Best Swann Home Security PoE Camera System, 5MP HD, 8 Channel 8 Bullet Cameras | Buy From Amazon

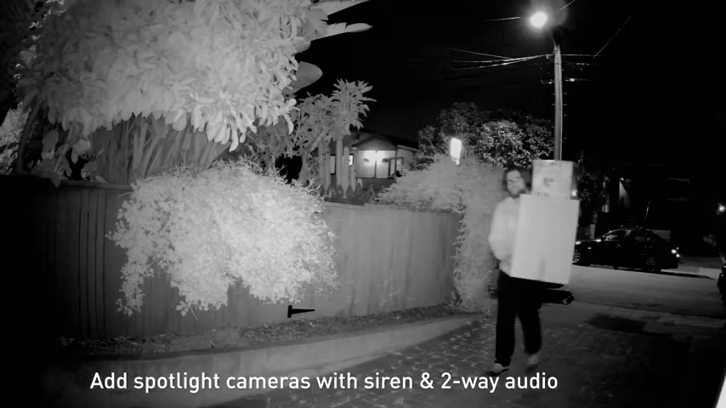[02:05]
then enable color video at night and also have two-way audio and a built-in silent to help you prevent crime.